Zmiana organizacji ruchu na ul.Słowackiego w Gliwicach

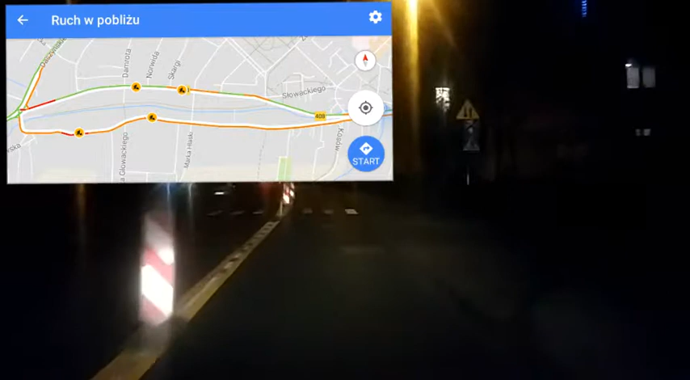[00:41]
Zostanawiają nie tylko wyjazdy z dróg bocznych. Normalnie tam mamy oczywiście nakazy jazdy w prawo. Wynikałoby z tego, że nadal one są zachowane, bowiem zauważmy, że mijając każde kolejne skrzyżowanie nie mamy linii przerywanej. Wszędzie jest podwójna linia ciągła.
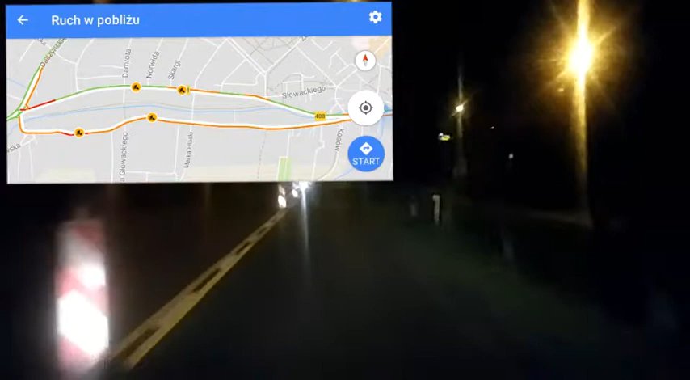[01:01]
Mówię oczywiście o tych liniach żółtych, do których w związku z remontem drogi mamy obowiązek się stosować. I tak aż do skrzyżowania z ulicą Daszyńskiego.